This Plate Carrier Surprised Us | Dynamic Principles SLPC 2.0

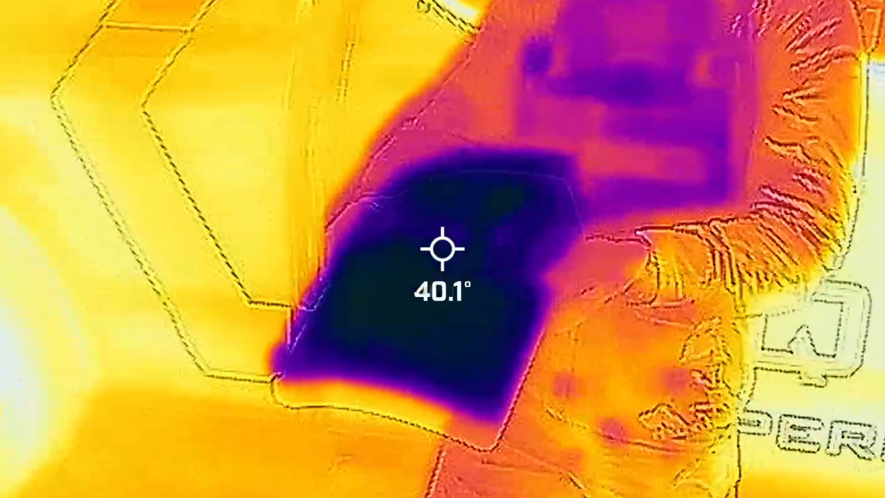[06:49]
For thermal transmittance testing, here's our protocol.
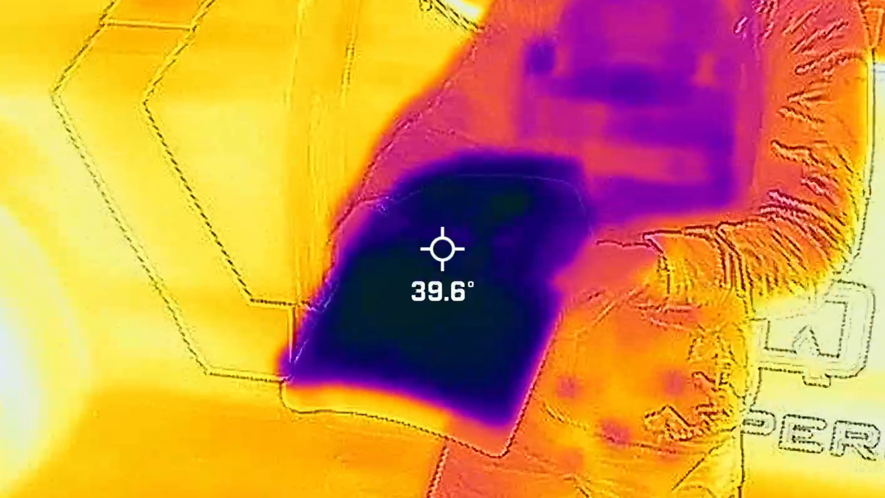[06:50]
Record FLIR surface temperature of the inside of the carrier at room temperature.